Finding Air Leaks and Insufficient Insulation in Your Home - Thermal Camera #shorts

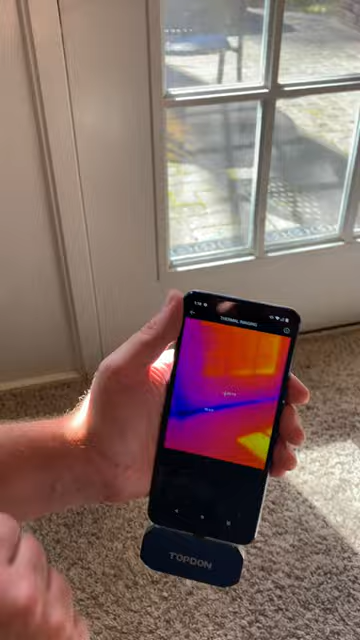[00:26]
we'll get down here, is that we have a significant cold spot coming in, and that could signify that we need to actually replace the bottom seal on this door.
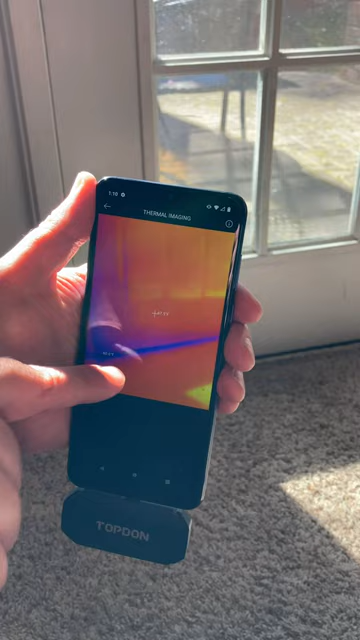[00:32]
Another spot that we found, follow me,
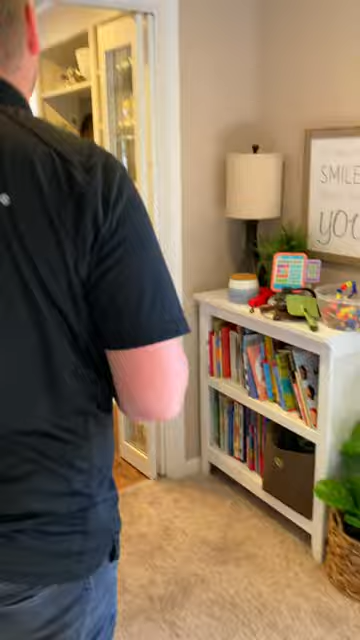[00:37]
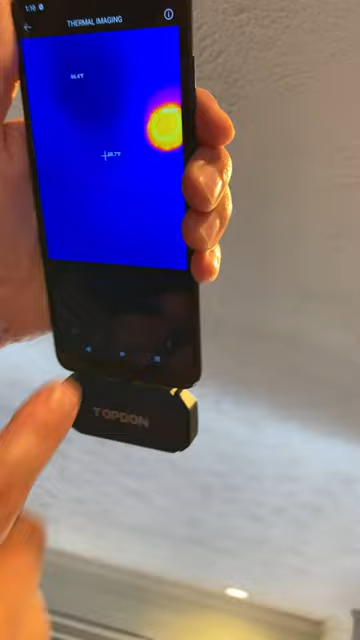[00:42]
is that we have a cold spot here by this light, and that could be two things. Either we need additional insulation, it can also signify water up in the attic that has got down onto the drywall.